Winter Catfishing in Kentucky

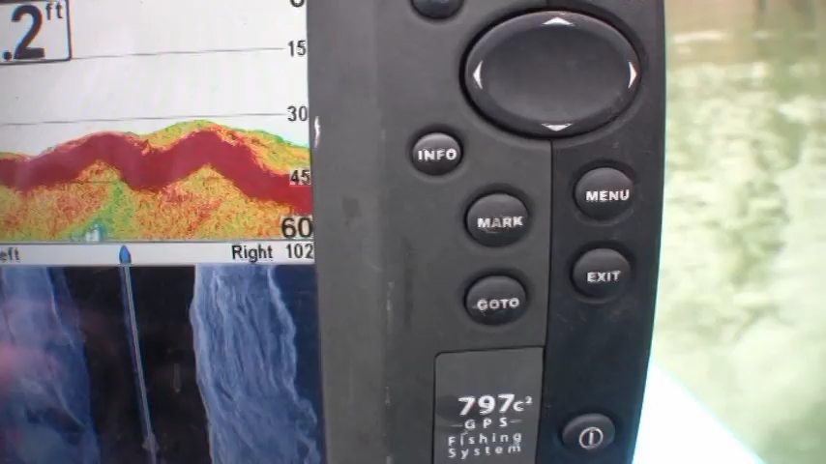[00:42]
All right, we're coming up on a honey hole here. Got some fish down here. Off to my right.
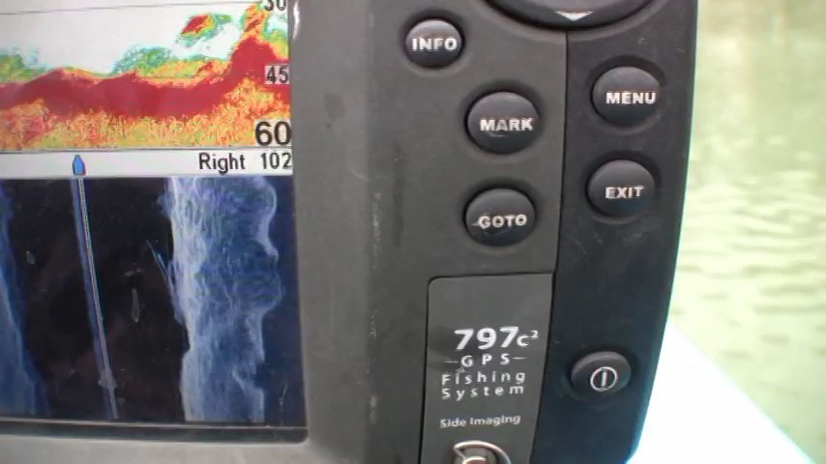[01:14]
There's a brush pile coming right there. That's a brush pile. Or standing trees is what that is.
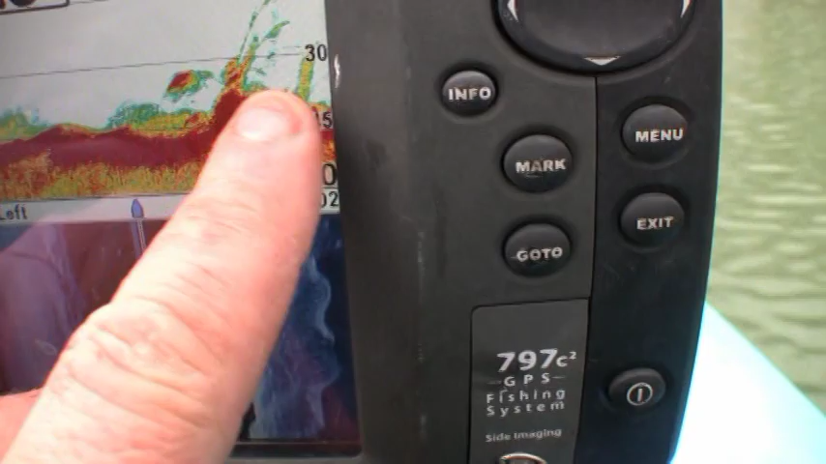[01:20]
I'm gonna pull around here and set up on that fish, see if I can't catch him.